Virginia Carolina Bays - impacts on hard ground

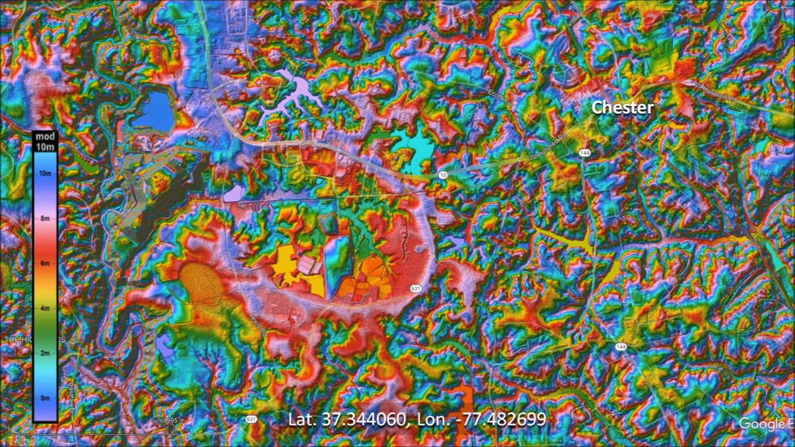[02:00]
Rain on the uneven terrain has severely eroded the bays in this area. Although this terrain is highly eroded, some of the rims are still well-defined and it is possible to fit the points with an ellipse.
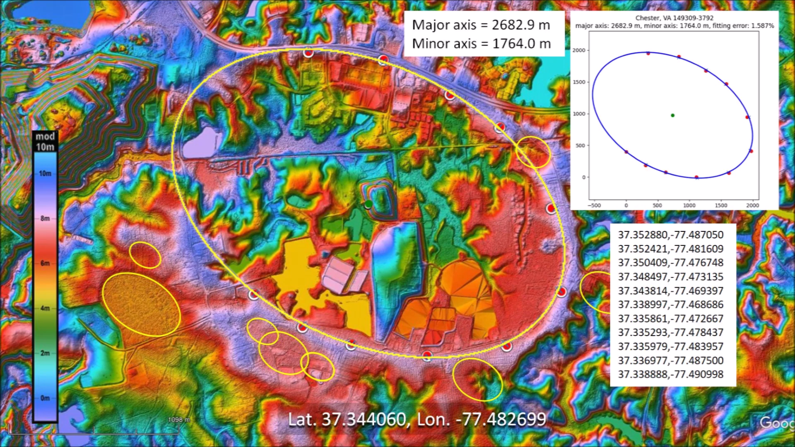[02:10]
This Carolina Bay has a major axis of 2,682 meters, which is about 1.7 miles.
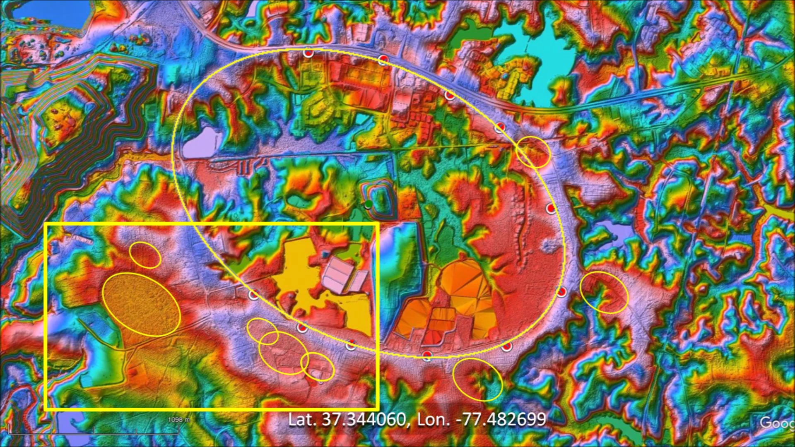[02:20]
There are several smaller bays to the southwest of the large bay and one of them has a well-defined rim. Some of the bays in this LiDAR image overlap and many have almost disappeared due to erosion and urban development. We can place some ellipses on the ghostly remains of the bays to get an idea of what the terrain looked like thousands of years ago.
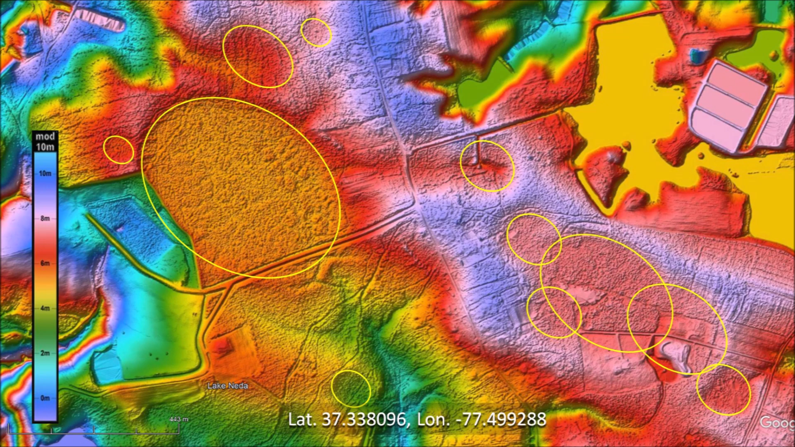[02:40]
The well-defined portion of this bay enables us to reconstruct its elliptical geometry with a major axis of 562 meters.
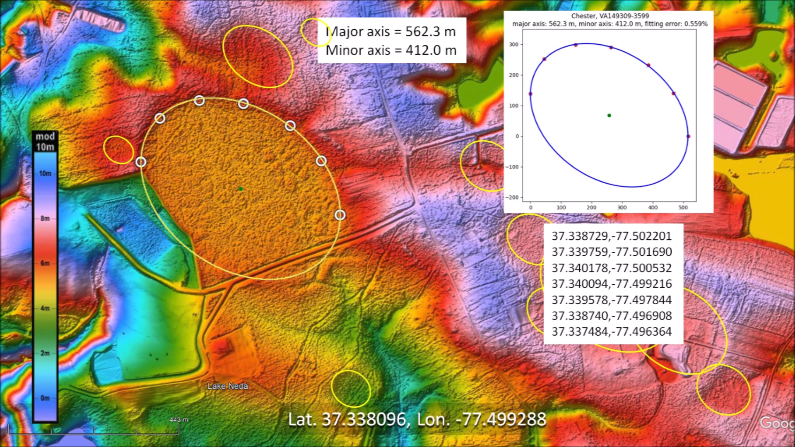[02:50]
The selected points fall within the path of the ellipse with a fitting error of 0.559, which is a very precise fit. There are some Carolina Bays about 10 kilometers west of Petersburg,
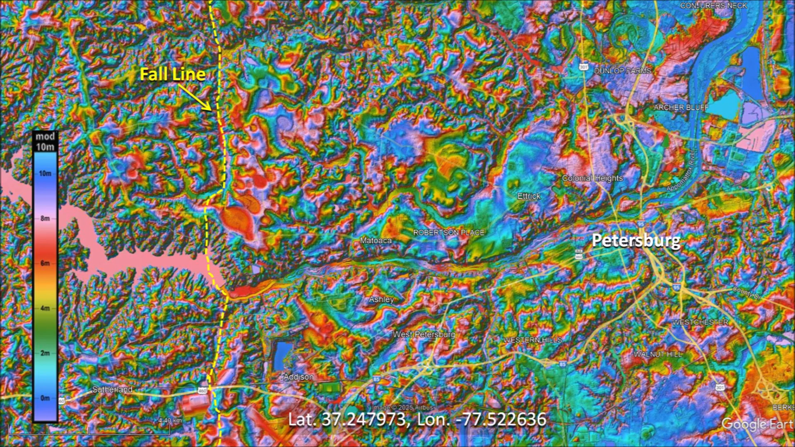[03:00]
Virginia, on the relatively flat portions of the hilly terrain by the fall line. The Carolina Bays do not look particularly irregular due to the extremely eroded surface.
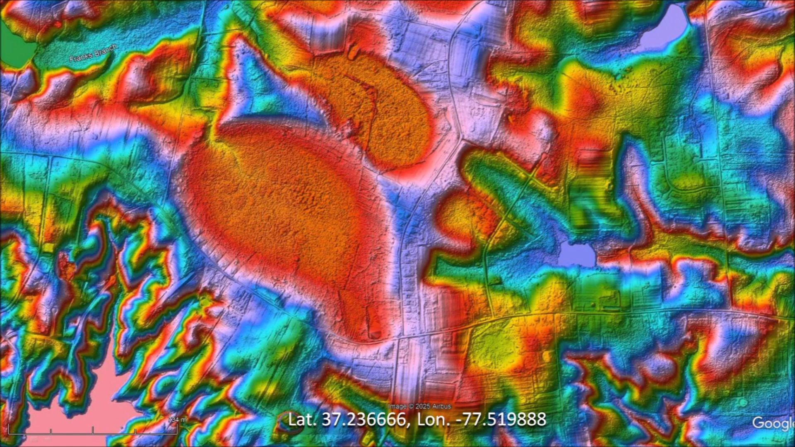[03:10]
The landscape makes more sense when it is interpreted as a cluster of basins that have merged by water erosion.
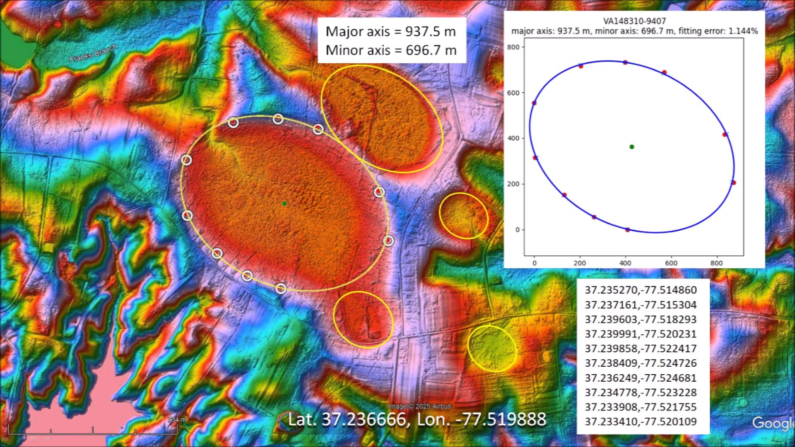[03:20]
Points can be selected along the rim of the large basin where erosion has not caused deformations. The major axis of this Carolina Bay is 937 meters and the fitting error of the ellipse is 1.144 percent.